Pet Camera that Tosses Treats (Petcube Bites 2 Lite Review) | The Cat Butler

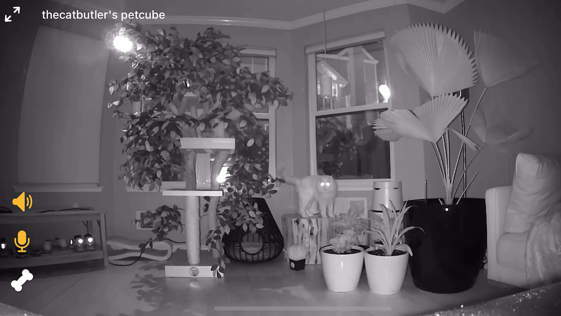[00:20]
With the pet camera, I can see if my cats Timo and Aria are safe from my phone anywhere in the world.